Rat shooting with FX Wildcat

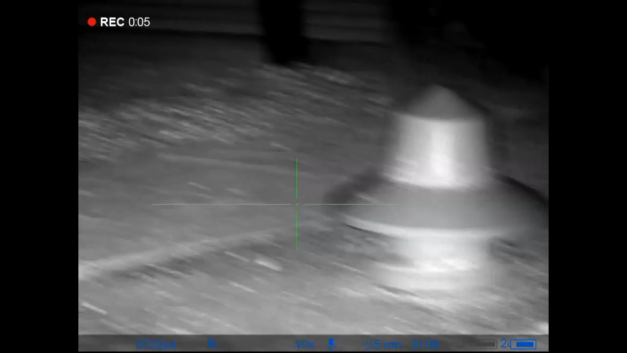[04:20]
this first contender decided he was going to hide behind this feeder and I think he was there in total for about five minutes just occasionally sticking his
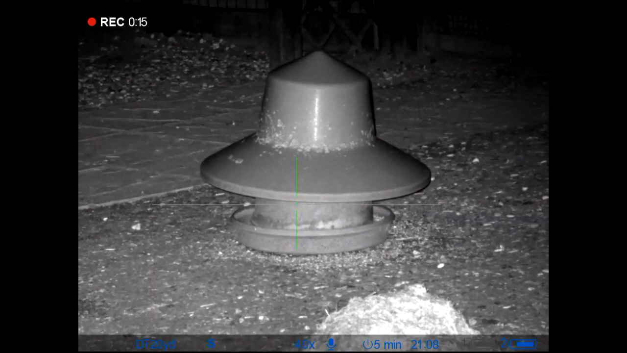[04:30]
nose out just to let me know you're still there it was only when a couple of geese came around in the next clip that you'll see that actually sort of prompted him to move around where I could get a bead on him but talk about playing cat and mouse he really went for it on this one
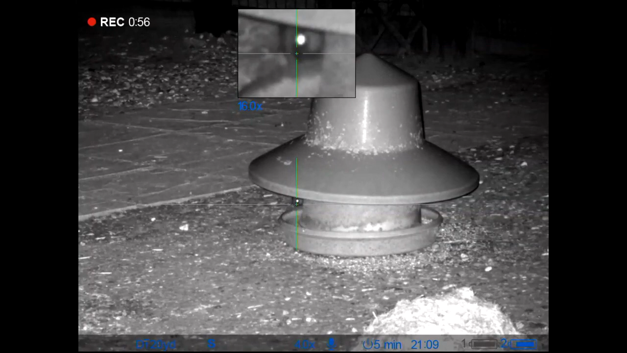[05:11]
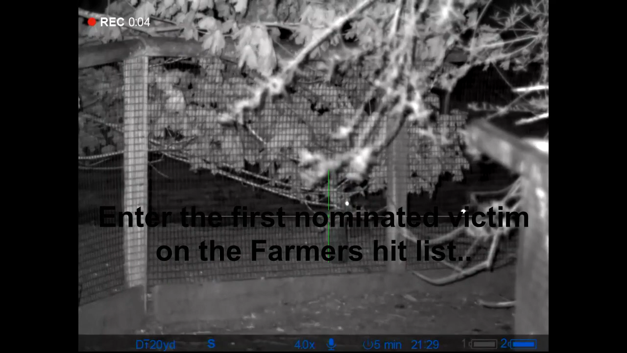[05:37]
again this pair of rabbits they were in one of the pens that's got some Hawaiian
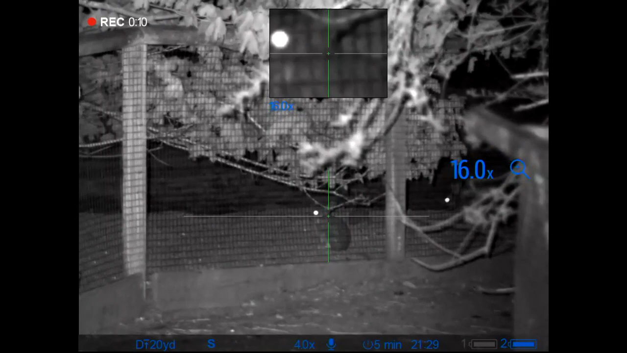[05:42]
geese in it and the farmer particularly wanted these out of here but again it meant shooting through this very fine mesh I've done it before with rats but it is really a hit and miss and there's probably more luck than judgment but anyway this fella stands here for a while before his mate pushes him out of the way and doesn't live to regret it so
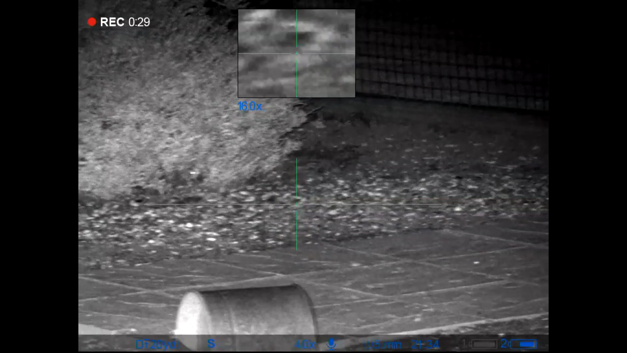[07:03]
I'm sure we've all done it but anyway this fella was almost lucky to get away with this but I do actually go and find him in this bush at the end of the evening.
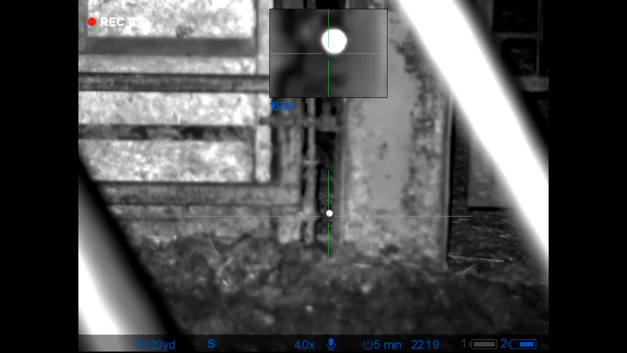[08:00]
That's that previous rat here after he twitched his way out where I could get to see him clearly.
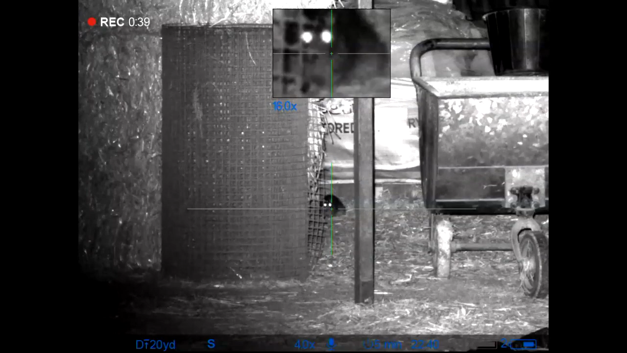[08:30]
This was a lucky chap, well lucky for a while but he moved just at the right time. look at that. Look at that. Look at that. Swore then. Sorry about that.
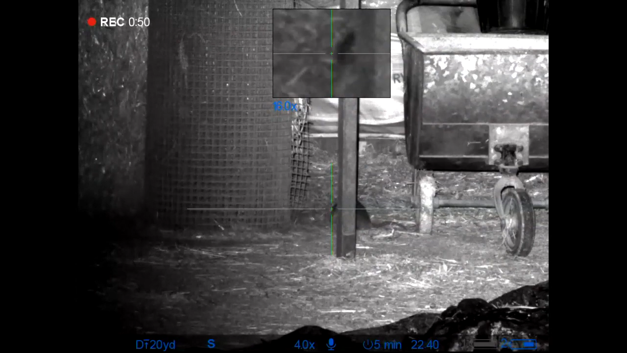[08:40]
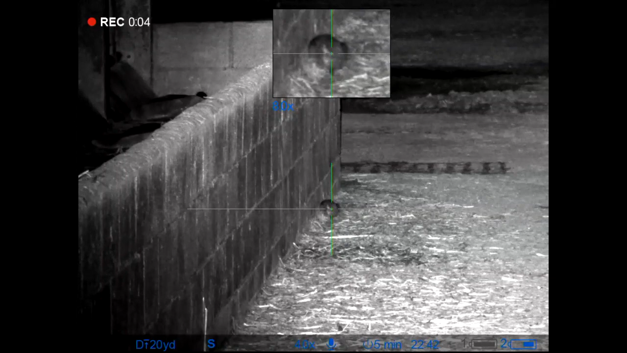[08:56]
Rats are very vulnerable from the back.
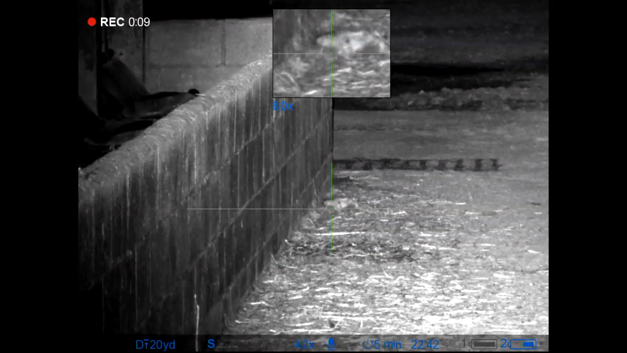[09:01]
Texas heart shot. It must be quite soft the skin around the back end so give that one a try if you get a chance.
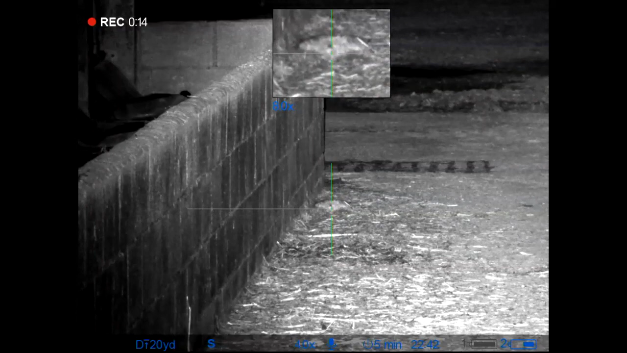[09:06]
No doubt about that one.
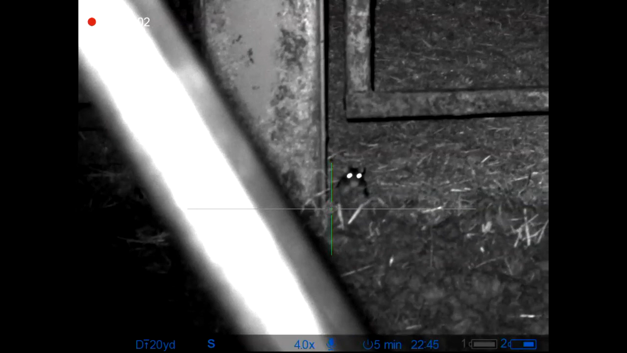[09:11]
What are you looking at mate? There's a red light up there look.
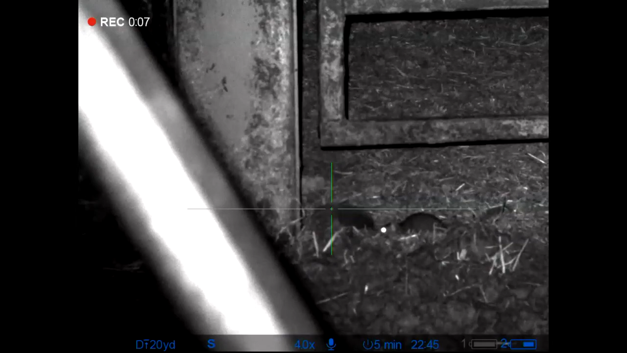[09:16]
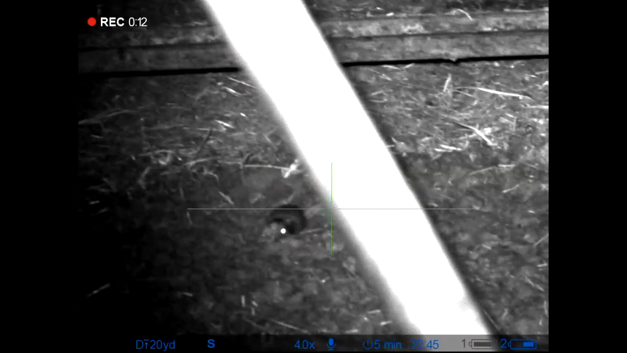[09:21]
There's a red light up there.